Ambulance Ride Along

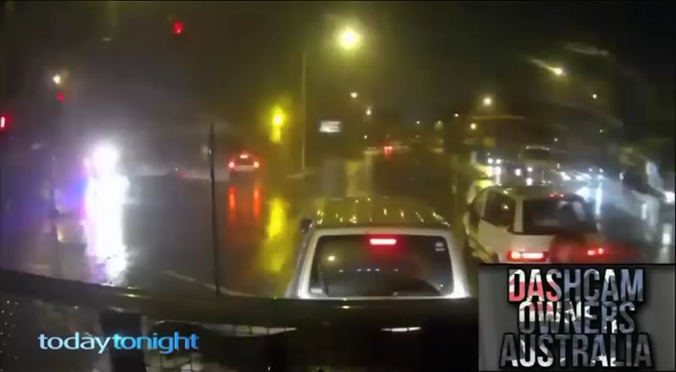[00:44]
But when paramedics receive the call for help, just getting to the scene can be fraught with danger. Cars just swerve out of the way, they go into intersections where it's probably too dangerous to do that.